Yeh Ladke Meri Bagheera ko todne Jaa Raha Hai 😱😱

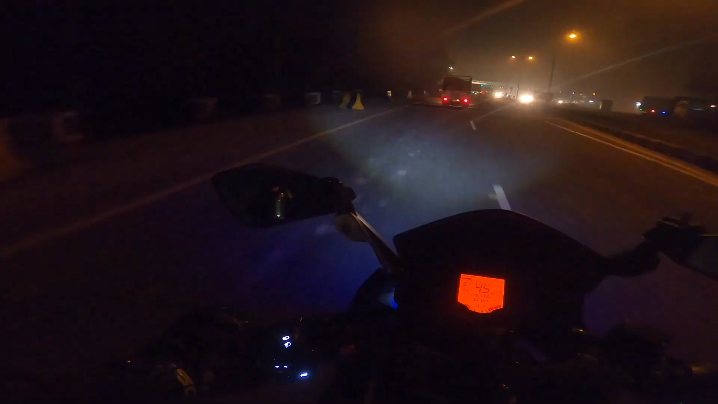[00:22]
यो गाइस, तो यार इस समय देख सकते हैं ये आ गया पहला टोल। यानी आप समझ गए मैं किस साइड जा रहा हूँ। नहीं समझ पाए कोई बात नहीं, ब्लॉग में बने रहिए, आपको पूरी हर चीज़ पता चल जाएगी कि हम जा कहाँ रहे हैं।